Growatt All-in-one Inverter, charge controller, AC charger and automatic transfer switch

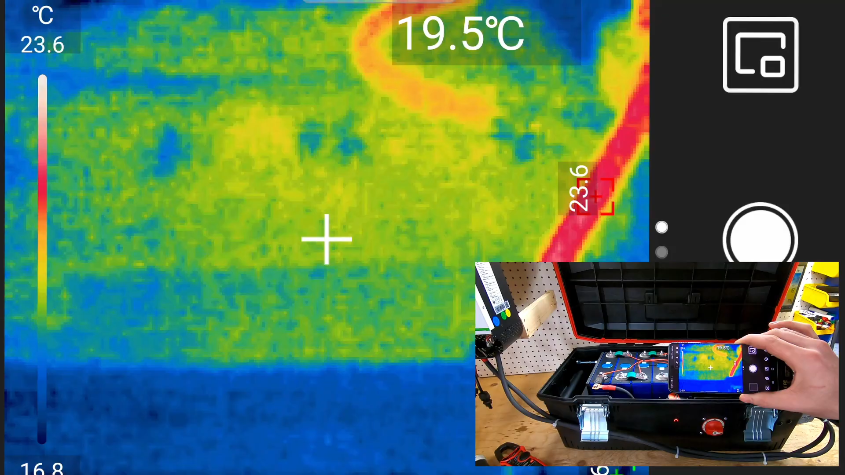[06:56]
On screen: spot 19.5°C, scale top 23.6°C
Okay while that's charging that'll give me a chance to test my new little gadget here and I can check for any hot spots on my lithium batteries.
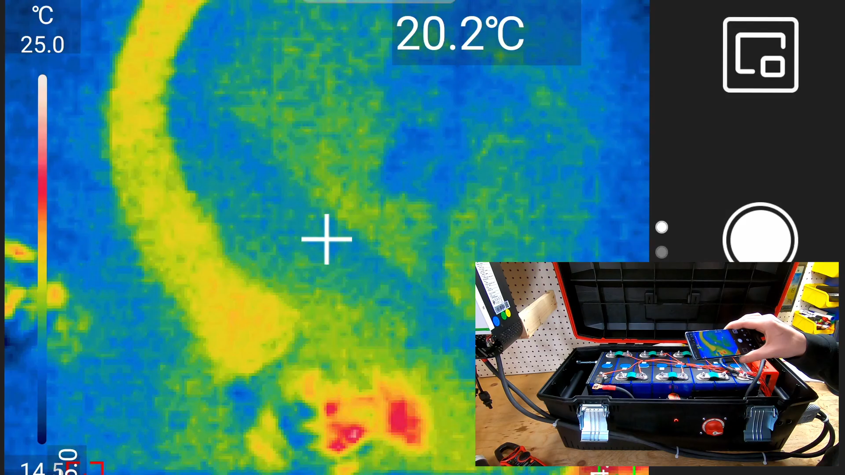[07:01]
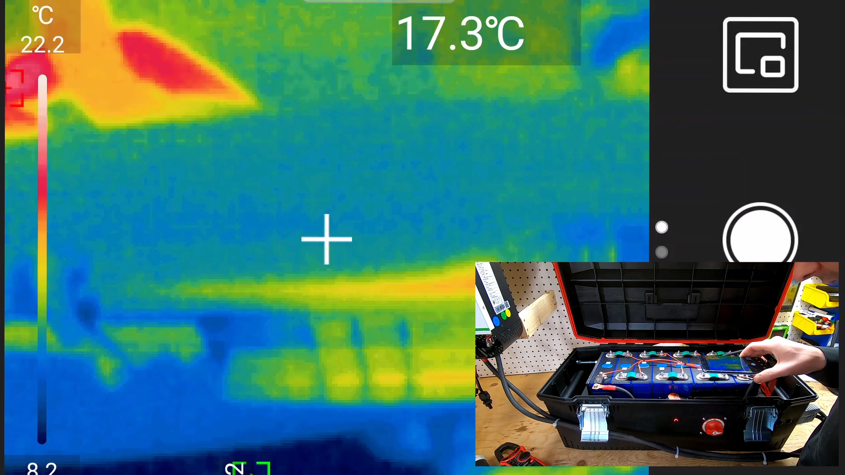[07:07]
On screen: spot 17.3°C, scale top 22.2°C
So the hottest spot I've seen is where the main disconnect is.
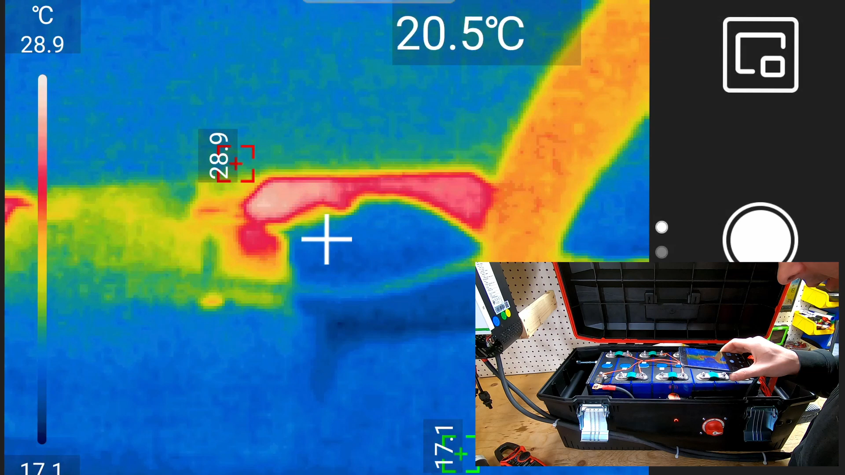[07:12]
On screen: spot 20.5°C, scale top 28.9°C
is right there. So I'm seeing about 28.3, 29. So that's pretty good.
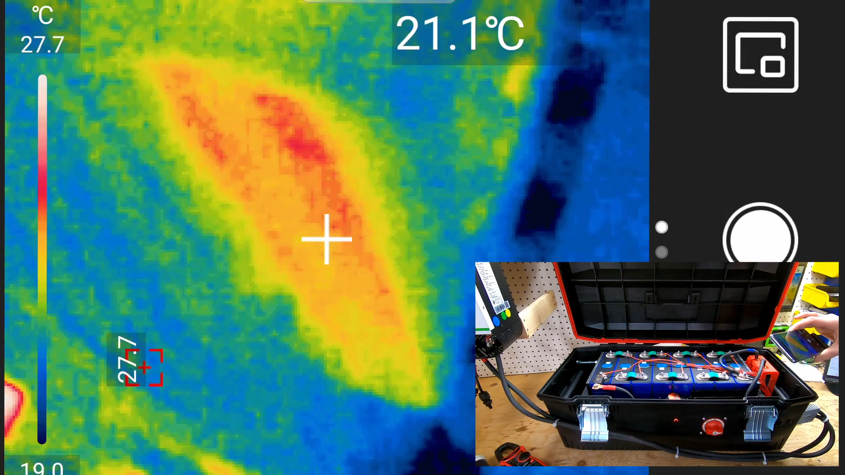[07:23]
BMS is staying nice and cool.
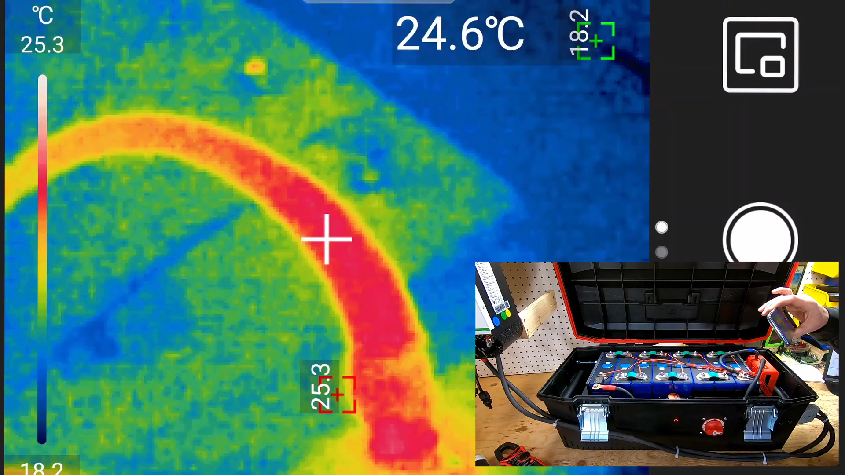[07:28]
On screen: spot 24.6°C, max 25.3°C, scale top 25.3°C
All the wiring, the buzz bars, staying relatively cool.